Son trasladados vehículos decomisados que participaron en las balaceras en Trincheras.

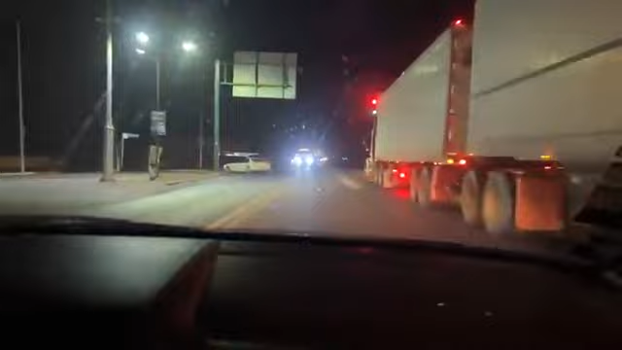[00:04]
muy buenos días querido auditorio estamos aquí en la carretera internacional y avenida que es boulevard aviación vamos
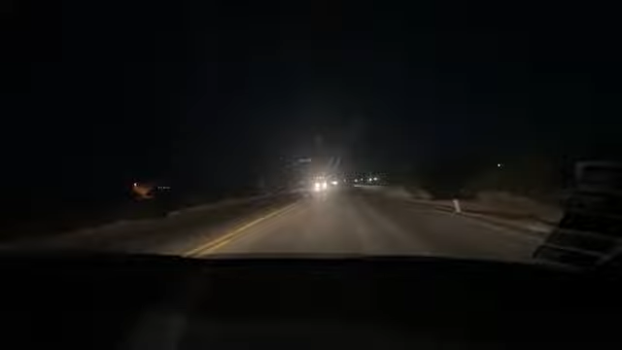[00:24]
a usar algo gacho pa'l gabacho es lo que estamos viendo que es ahora siete de mayo siete de mayo del veinte veintitrés vamos a un bosonoita y pues la neta del planeta un eje doce bueno un ejecutado y un herido pues la hasta el momento es la
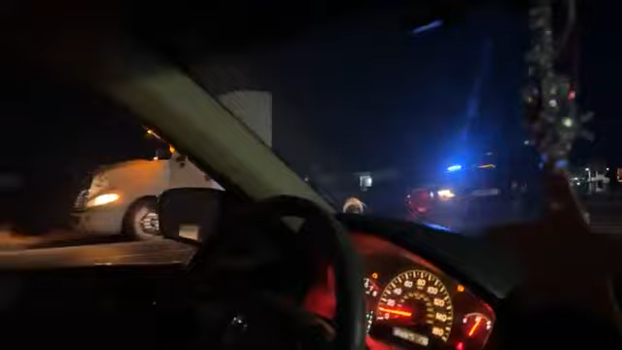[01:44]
miren nomás no se lo dijo nadie la policía estatal qué